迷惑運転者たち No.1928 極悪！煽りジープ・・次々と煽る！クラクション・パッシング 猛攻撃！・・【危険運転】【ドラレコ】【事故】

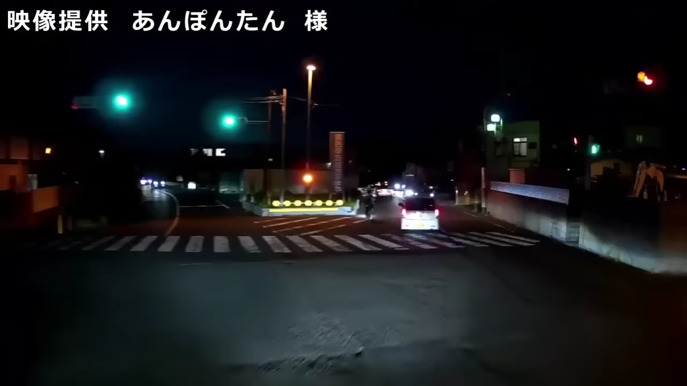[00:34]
あれ、またいたよ、この腐れチャリカス。